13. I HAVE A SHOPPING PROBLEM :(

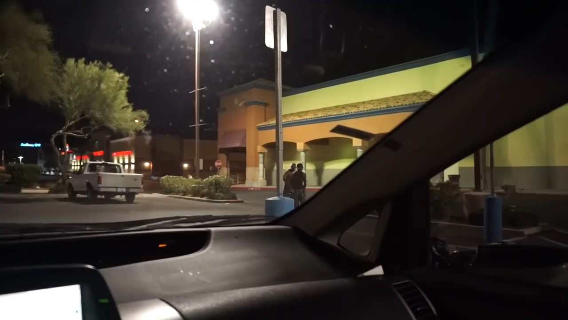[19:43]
See, workout buddies. One is riding a bike. One is running across the parking lot.